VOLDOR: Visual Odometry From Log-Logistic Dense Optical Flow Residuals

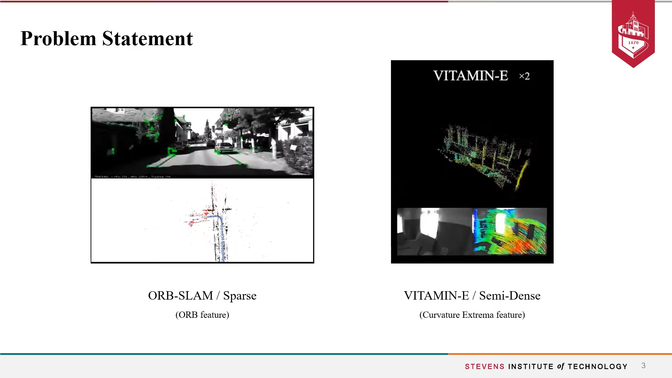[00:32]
and recover camera poses as well as feature points geometry by minimizing the reprojection error.
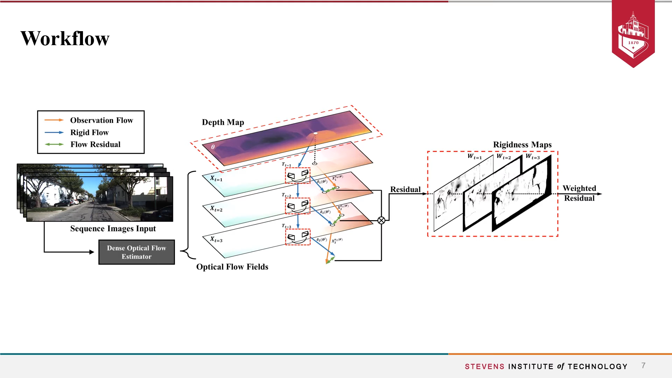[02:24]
outliers, or moving objects are down-weighted in our visual-autometry estimation. Finally, the weighted residues are used to update our visual-autometry estimates governed by the Fisk residue model.
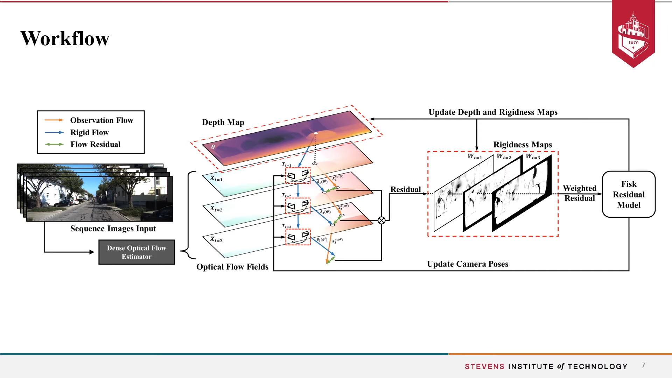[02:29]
Our inference framework iteratively ordinates between updating the depth map,
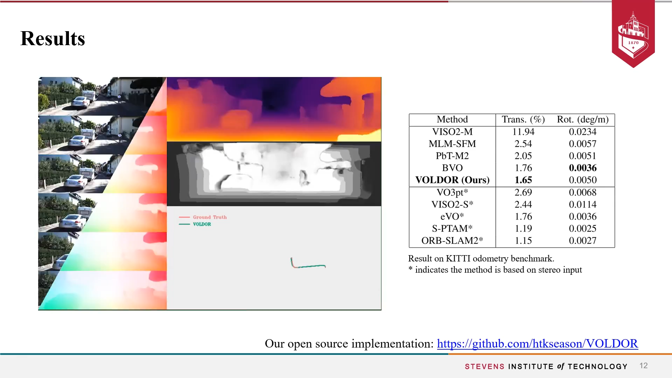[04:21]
We used the PWC net as our optical flow input, and the scale is estimated assuming fixed and non-camera height from the ground.